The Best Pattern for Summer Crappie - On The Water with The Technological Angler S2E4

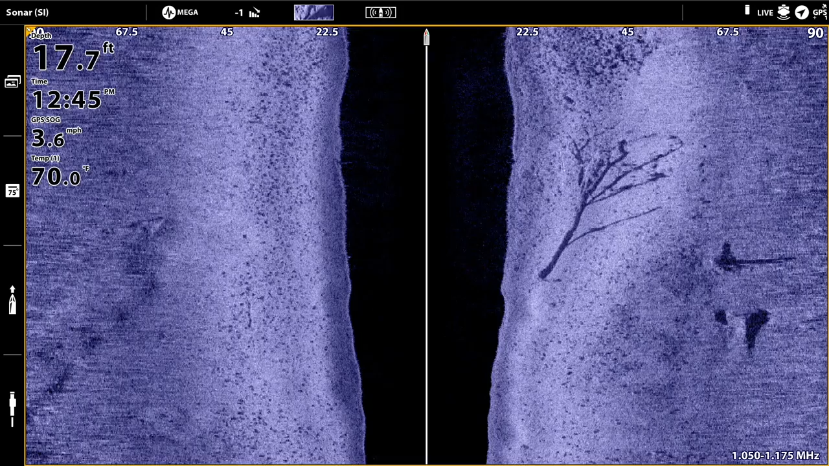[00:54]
On screen: depth 17.7 ft, water 70.0°F, speed 3.6 mph
So for example, if you live on a natural lake, then offshore wood may simply be a big tree that was washed in off the shoreline and got pushed out into deep water by wind or waves or current or ice if you live up north. Okay. There's a nice offshore wood crappie.
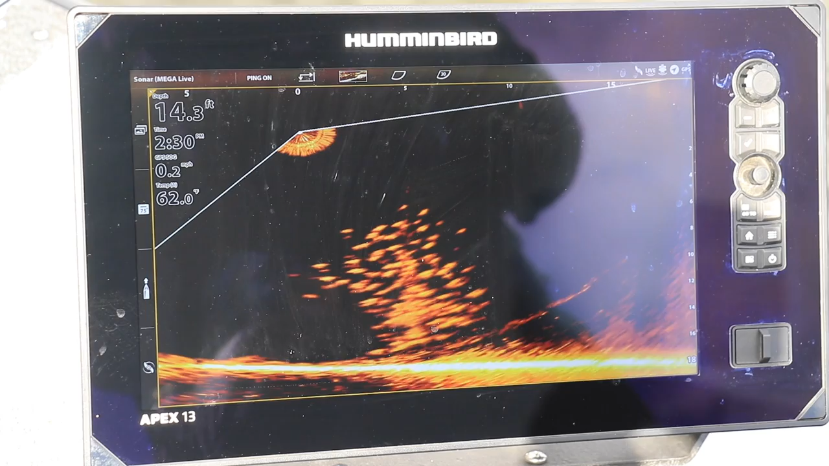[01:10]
On screen: depth 14.3 ft, water 62.0°F, speed 0.2 mph
then offshore wood may be standing timber that was in place before the reservoir was filled, or stumps that were associated with timber that was present before the reservoir was filled.
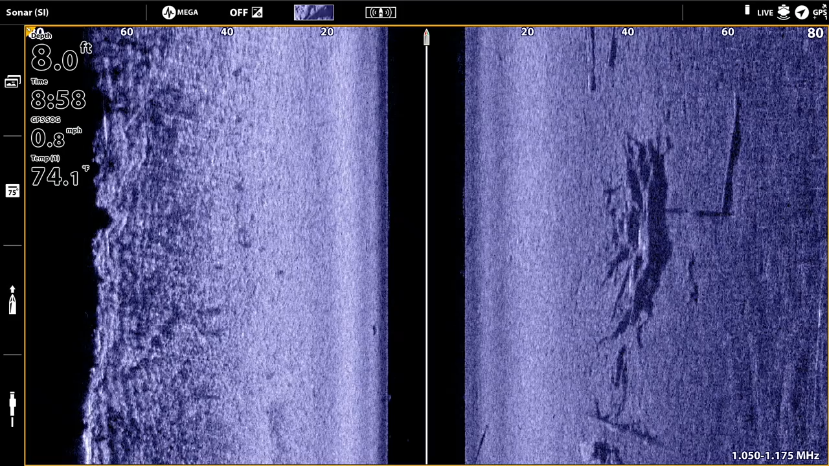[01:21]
On screen: depth 8.0 ft, water 74.1°F, speed 0.8 mph
If the place where you fish is relatively devoid of natural cover, then offshore wood may take the form of artificial fish attractors like fish cribs or things like that. Ooh, there's one.
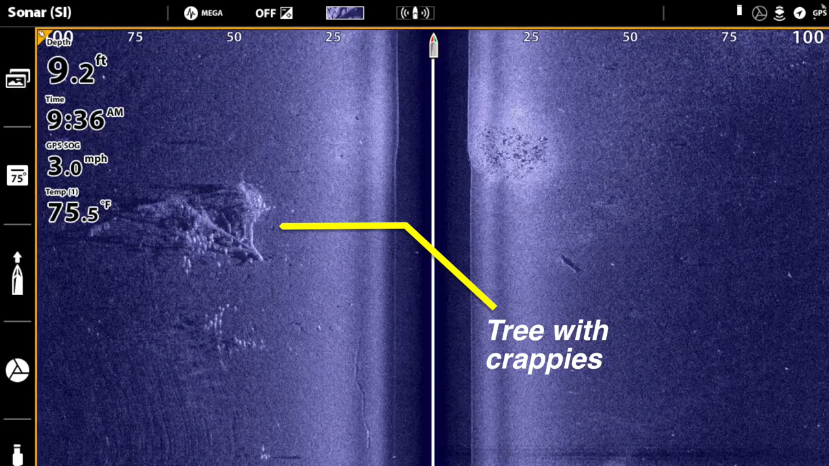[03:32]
On screen: depth 9.2 ft, water 75.5°F, speed 3.0 mph
identifying this offshore wood cover that we're going to be targeting, as well as for determining if there are fish holding nearby.
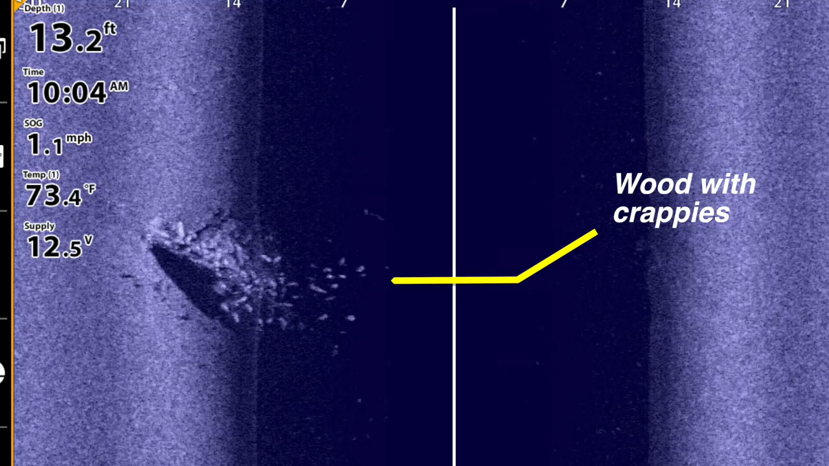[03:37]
On screen: depth 13.2 ft, water 73.4°F, speed 1.1 mph
Now,
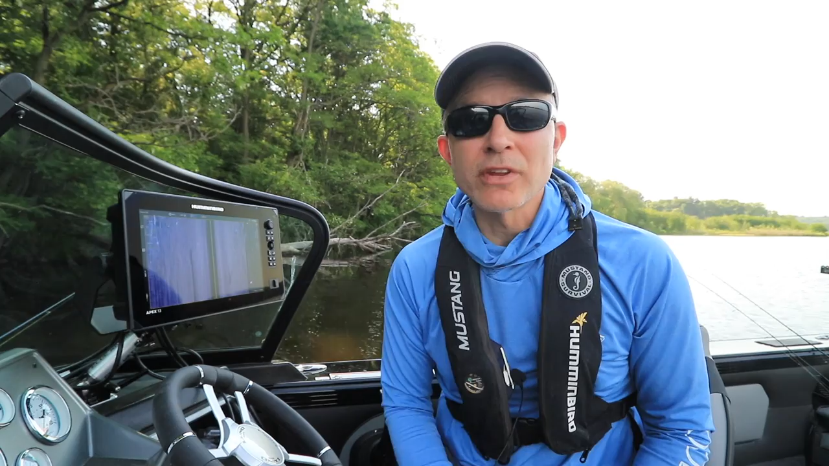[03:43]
my first recommendation at this stage of the game is to collect your side imaging data in search mode. Now, search mode means covering as much water as possible as quickly as possible so that we can rapidly identify the cover and the fish that we're most interested in.
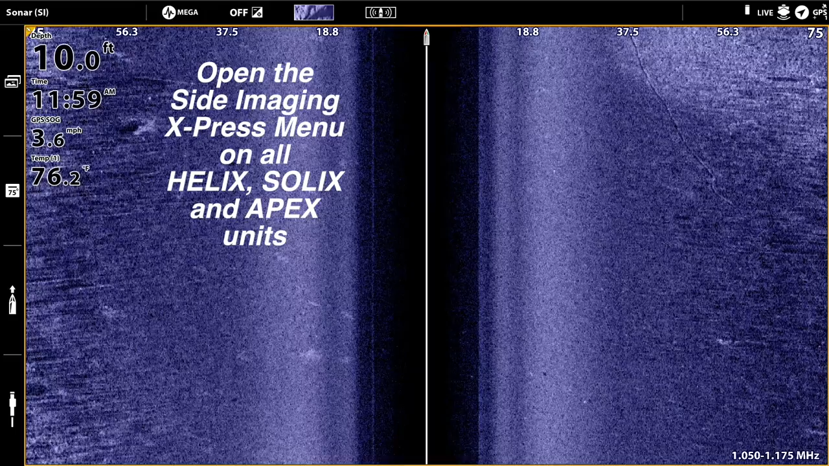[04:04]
On screen: depth 10.0 ft, water 76.2°F, speed 3.6 mph
Now on my side imaging view, I'm going to open up my side imaging range, say up to 125 feet on both sides of the boat. I'm also going to increase my side imaging sensitivity and decrease my side imaging contrast.
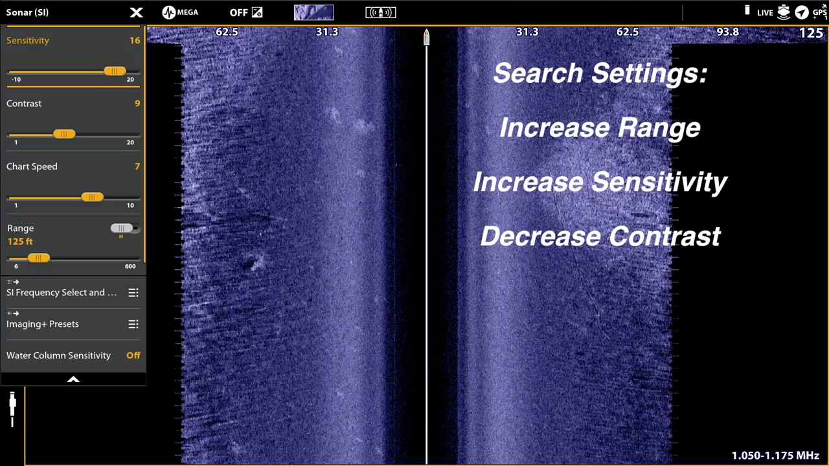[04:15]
That's going to allow me to see objects all the way out to the far end of that side imaging range.
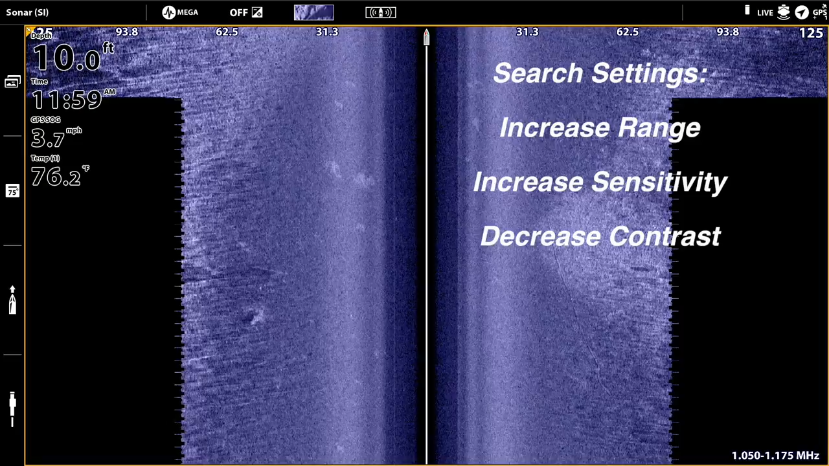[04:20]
On screen: depth 10.0 ft, water 76.2°F, speed 3.7 mph
Now while I'm in search mode, I'm going to collect that side imaging data at my boat's idle speed or maybe even a touch higher so I can cover as much water as possible as quickly as possible.
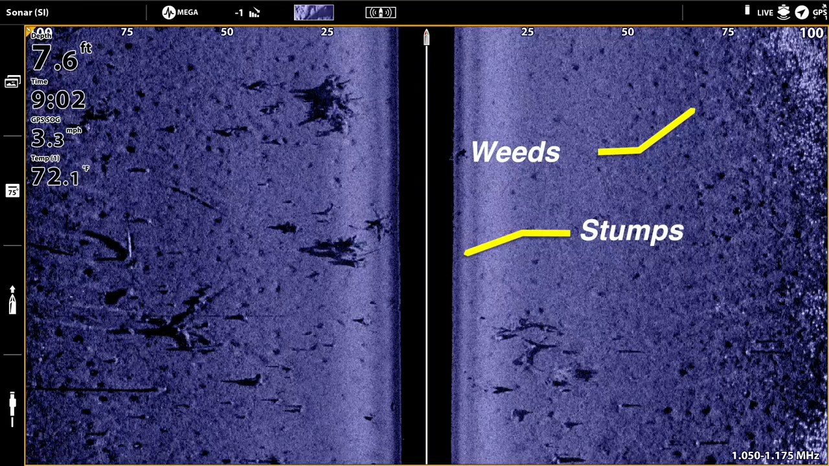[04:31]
On screen: depth 7.6 ft, water 72.1°F, speed 3.3 mph
While I'm in search mode, I'm trading volume of information for detail. Right now,
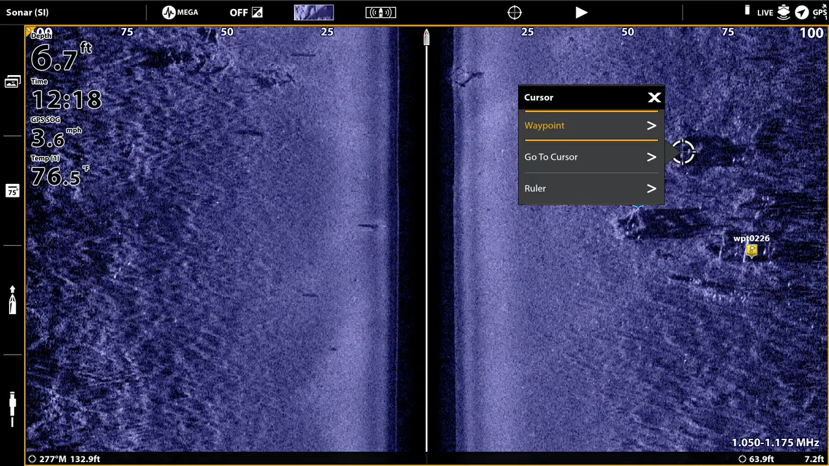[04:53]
On screen: depth 6.7 ft, water 76.5°F, speed 3.6 mph
I'm simply trying to identify distinct pieces of offshore wood cover. I'm going to drop a waypoint on each of those interesting pieces of cover and then cycle back with side imaging to take a second look for more detail. Now my second look with side imaging is specifically to look for fish.
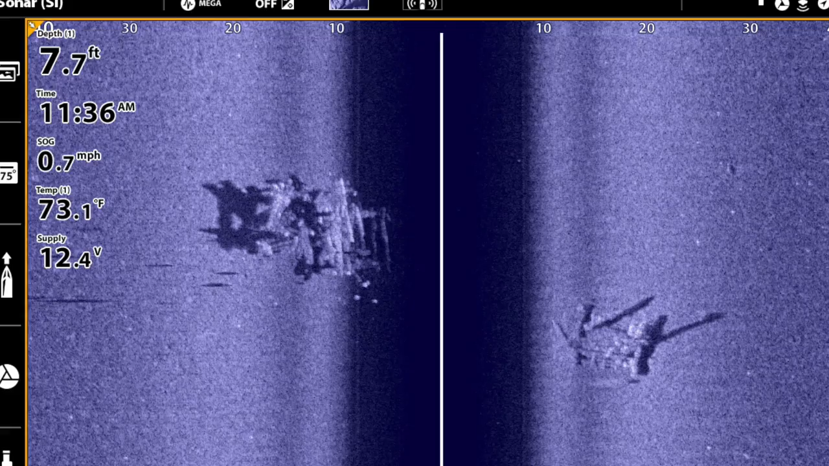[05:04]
On screen: depth 7.7 ft, water 73.1°F, speed 0.7 mph
Now remember, fish and side imaging are the smallest details we'll see on the display.
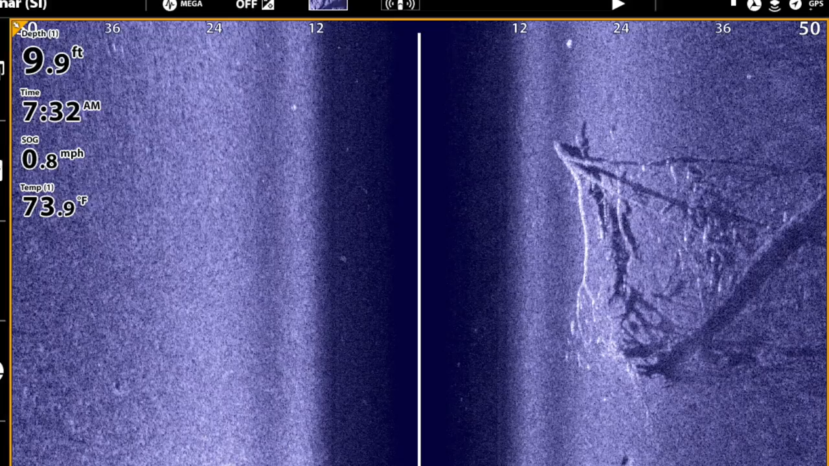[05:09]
On screen: depth 9.9 ft, water 73.9°F, speed 0.8 mph
So I'm going to reconfigure my side imaging view to maximize the amount of detail.
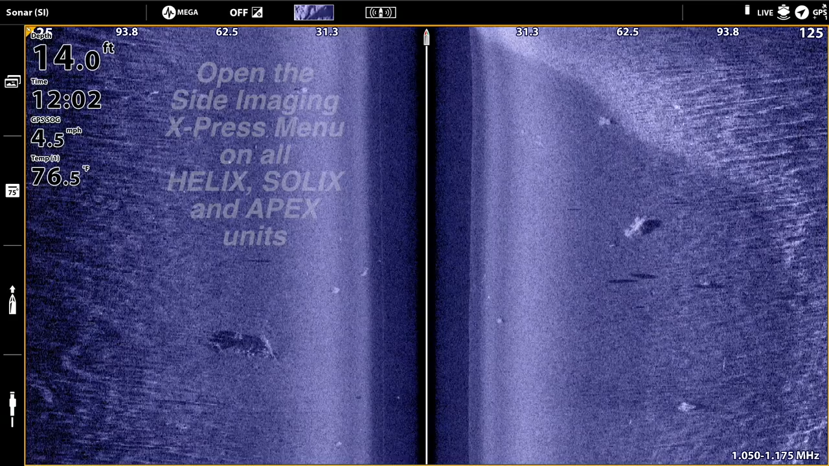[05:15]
On screen: depth 14.0 ft, speed 4.5 mph
So on my side imaging view, I'm going to reduce my side imaging range, say to around 75 feet.
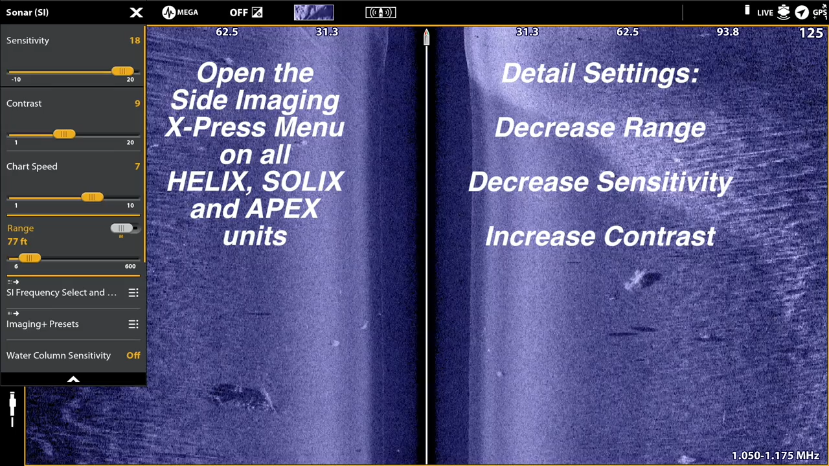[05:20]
I'm also going to reduce my side imaging sensitivity and increase my side imaging contrast.
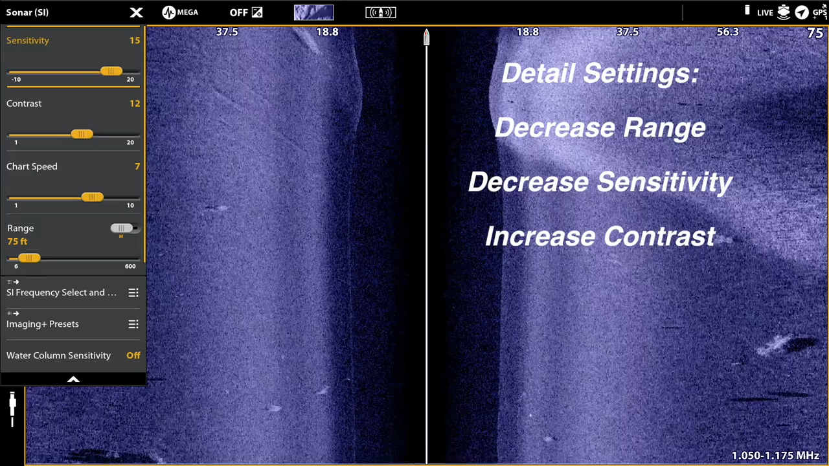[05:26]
Now, as I collect my side imaging data,
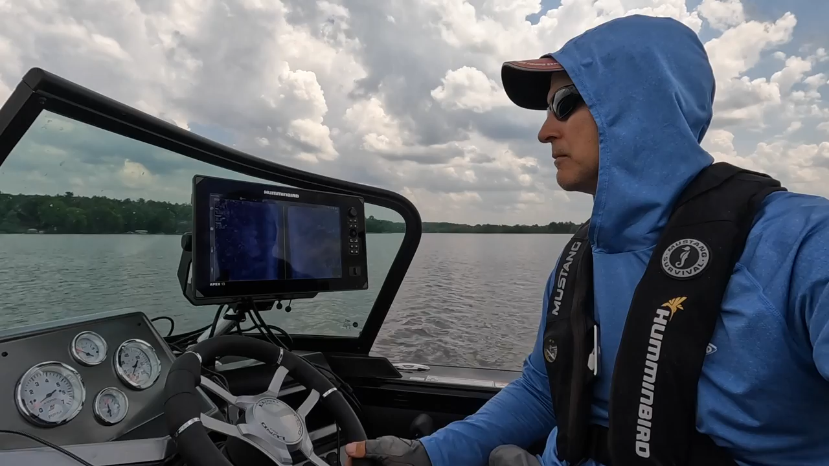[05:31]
I'm going to do so at my boat's idle speed and preferably even slower.
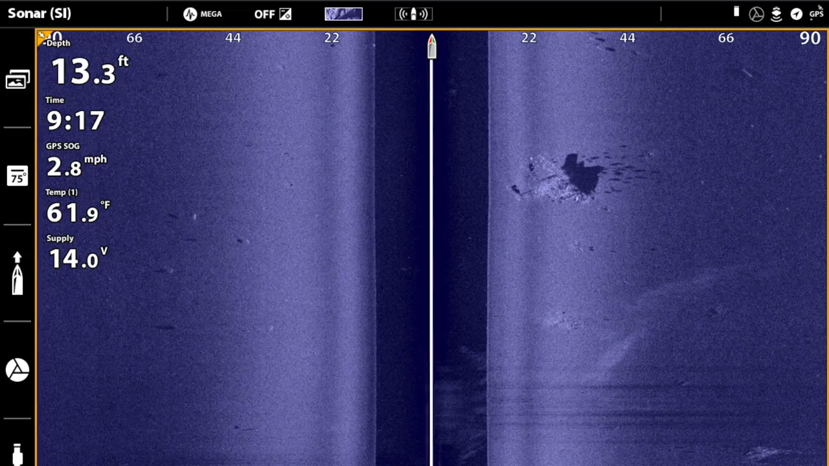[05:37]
On screen: depth 13.3 ft, water 61.9°F, speed 2.8 mph
Now, with these side imaging settings, if there are fish holding on that woody cover, I'm going to be able to see them.
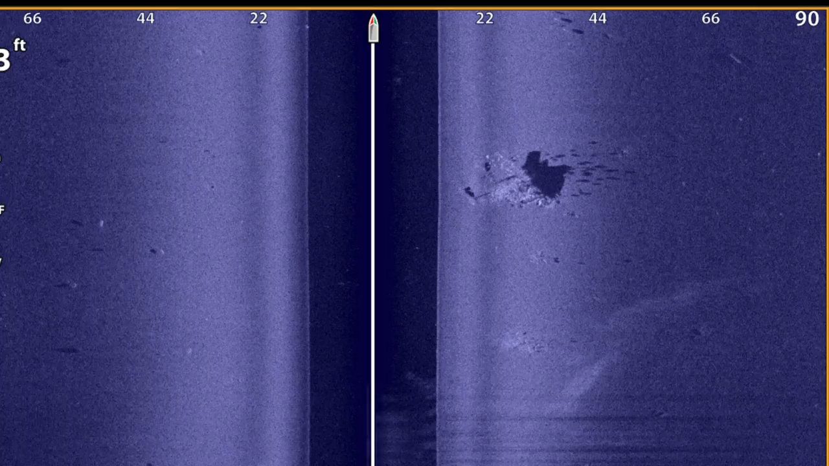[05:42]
Remember,